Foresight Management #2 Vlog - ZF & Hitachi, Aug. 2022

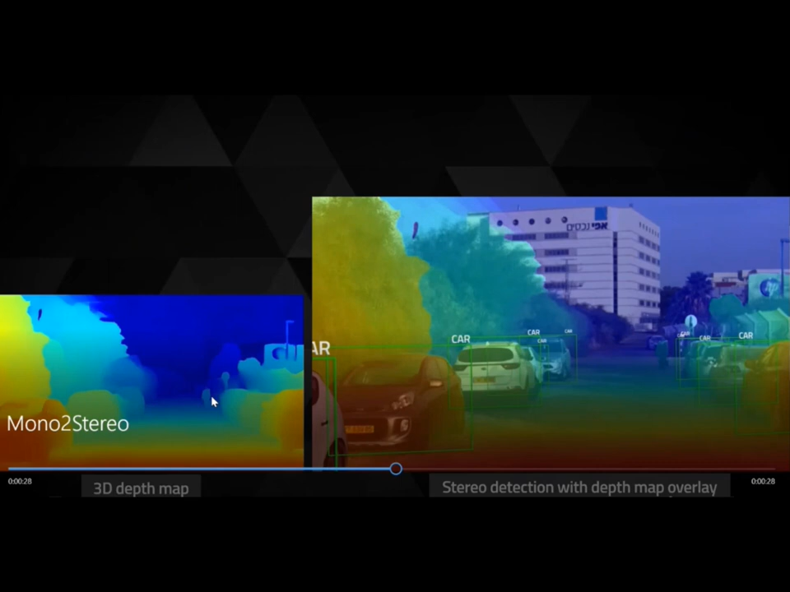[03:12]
And that's the basic layer, on top of which you add different layers. Like here on the right hand side, the detection layer where it detects all the objects in front of the vehicle.
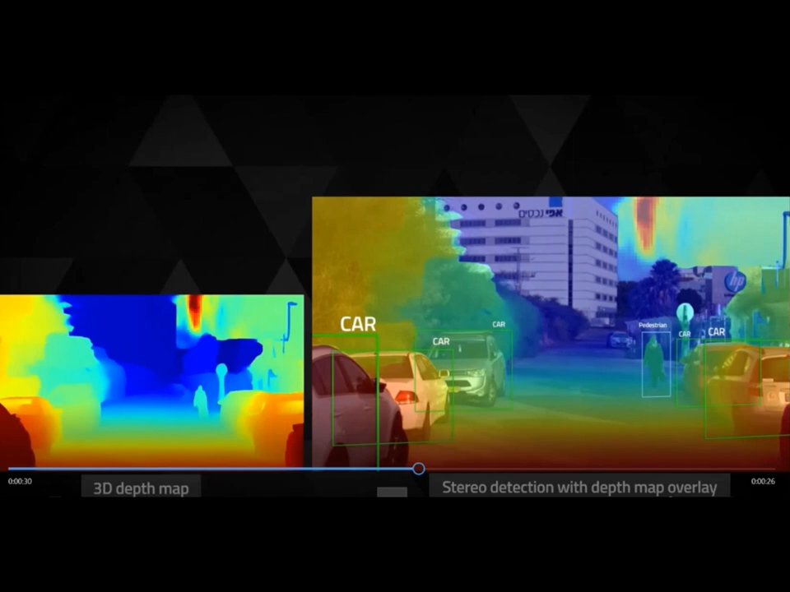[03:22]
Obviously, based on the depth map, we can manipulate it and create point clouds.
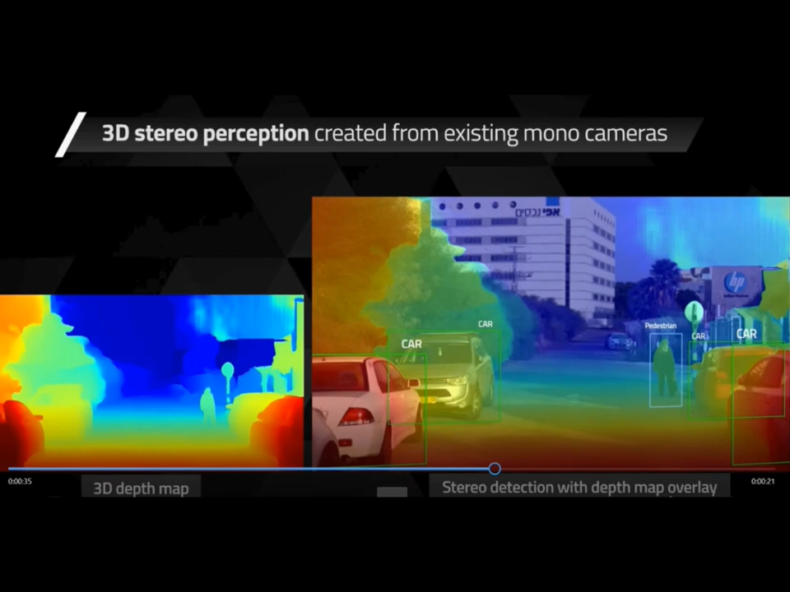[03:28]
Point clouds is a very valuable tool in the automotive industry for 3D perception.
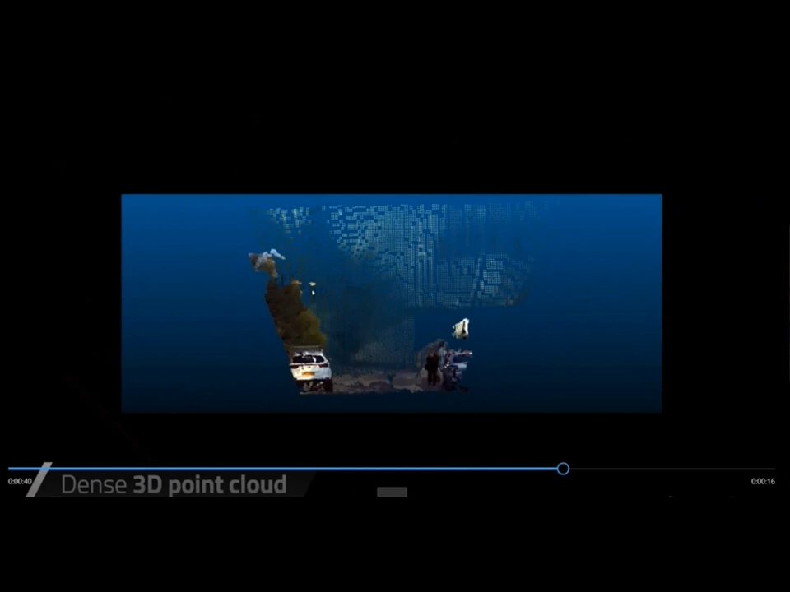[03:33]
This is an example of a rich point cloud.